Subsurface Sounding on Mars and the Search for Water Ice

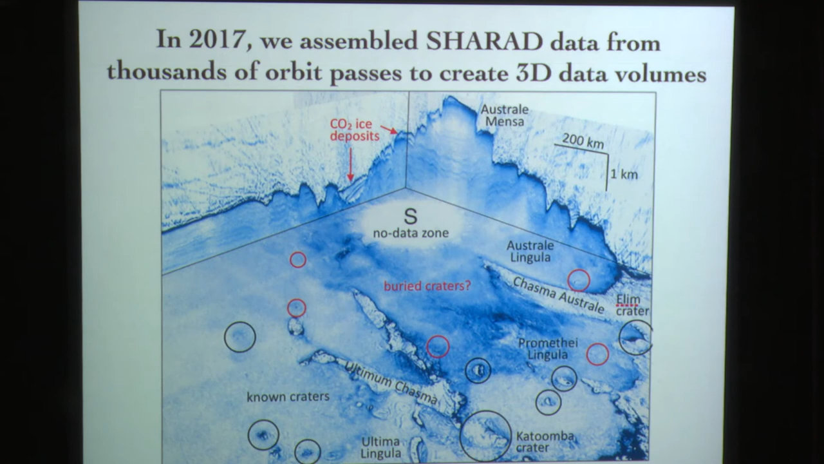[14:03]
Similar to this in the south, we see again layering. There's some big deposits of CO2 ice and some potential buried craters within the ice.
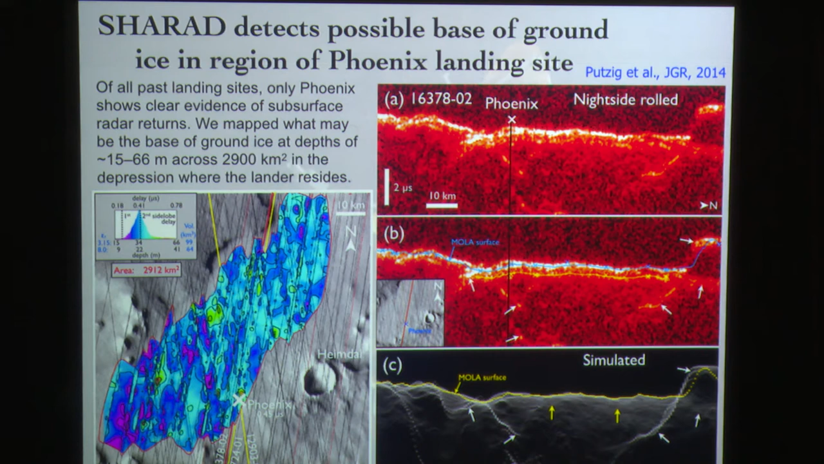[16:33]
But I should point out here that the Sherrod doesn't detect that upper interface because it's too shallow. The vertical resolution here is on the order of 10 meters or so. So we can't resolve the top of the ground ice. What we think we might be seeing here is the base of the ground ice.